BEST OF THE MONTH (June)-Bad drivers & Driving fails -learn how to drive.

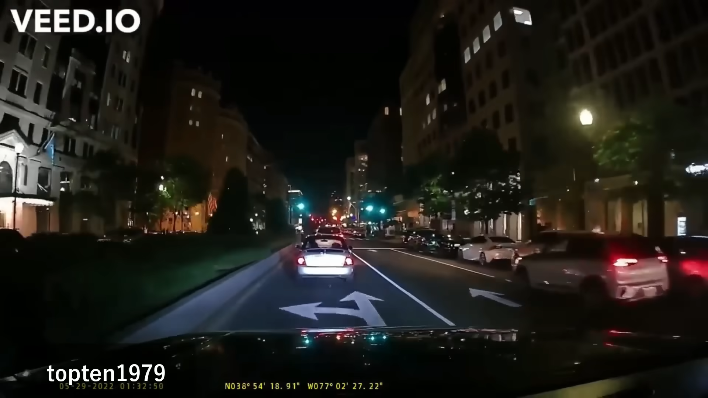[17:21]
YMCA. They're locked ahead. Shit is rough out here, Ken. They dancing the YMCA. Damn, he hits you, Ken. He hits you, Ken. Oh, man.